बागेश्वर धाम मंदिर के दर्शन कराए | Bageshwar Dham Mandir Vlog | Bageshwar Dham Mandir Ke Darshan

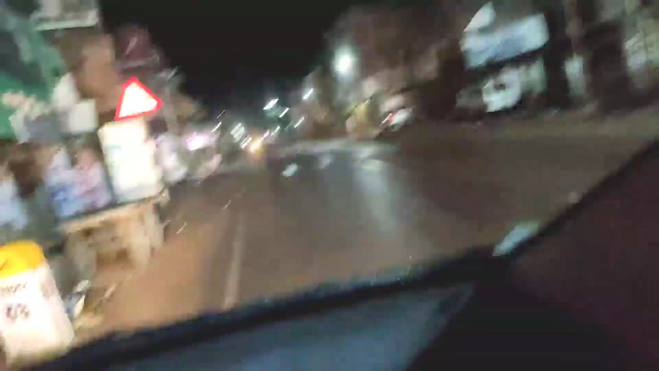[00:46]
राइट का सफर करने के मज़ई अलग है पूरी सड़के खाली की खाली पड़ी है मस्त लिये जाओ तो
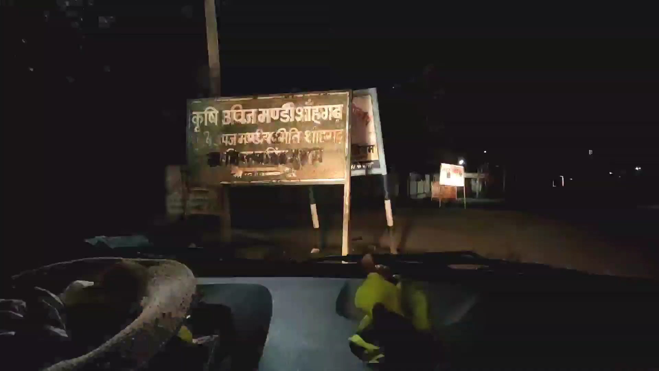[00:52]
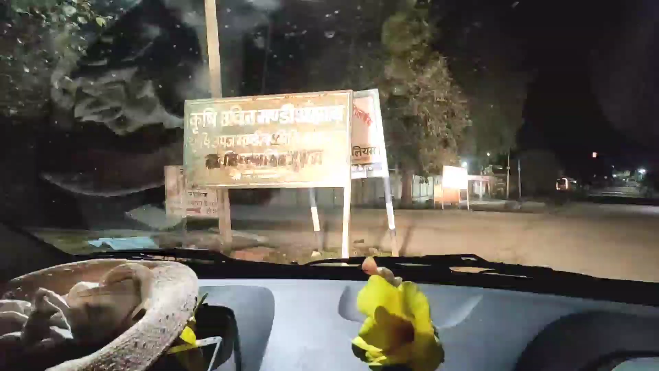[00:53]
दोस्तो
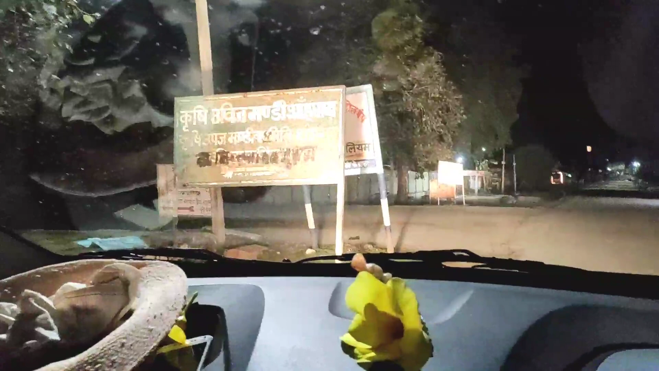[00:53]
बंडा के बाद अब हम पहुंच चुके हैं साहगड जोकी सागर से 33 किलोमीटर दूर है और दोस्तो साहगड से 25 किलोमीटर और सागर